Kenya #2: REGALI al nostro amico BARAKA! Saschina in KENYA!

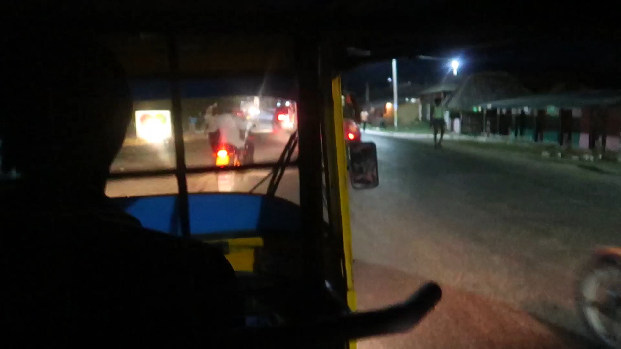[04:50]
Ma che figo, guardate quanti ne passano. È bellissimo. Allora, è da prima che ci dice che gli serve la farina.